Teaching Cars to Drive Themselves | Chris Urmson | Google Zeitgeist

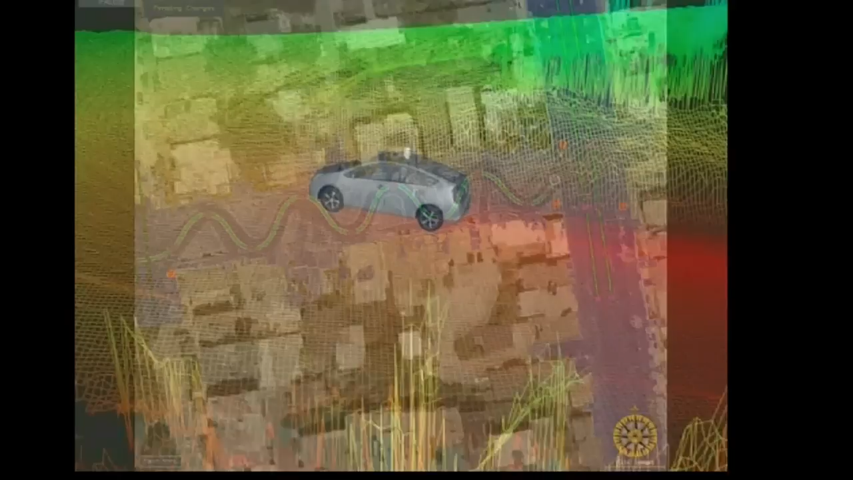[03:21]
We have 15 centimeter resolution models of the world and we have lane level models of the world as well that kind of feed into the car how it drives.
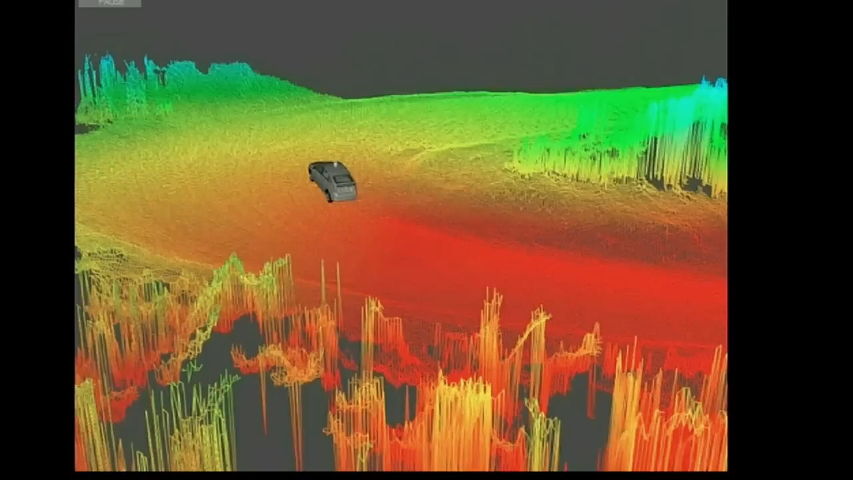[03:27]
And then, in real time, we take laser data from the vehicle and we process about a million and a half thousand measurements per second.
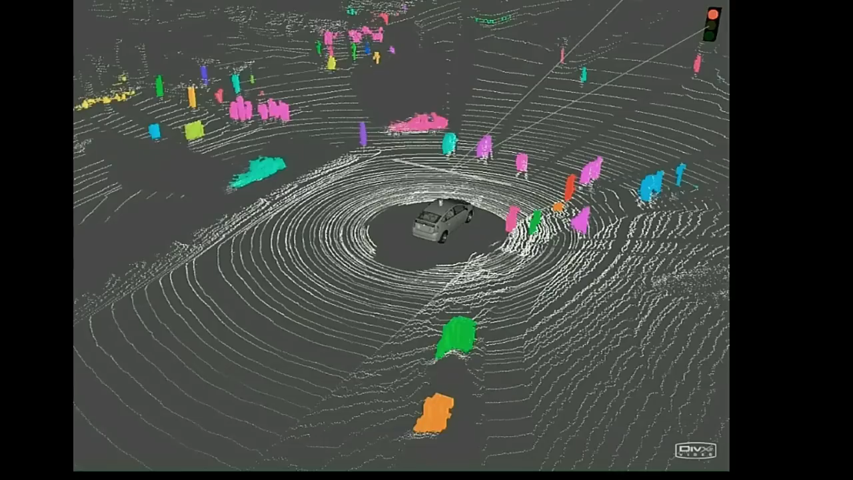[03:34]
And from that, we cluster out where people are, where other vehicles are, and are able to track them, bicycles, and whatnot. We've also done some work with radar. So, here this is a radar like you might have in your expensive luxury car for adaptive cruise control.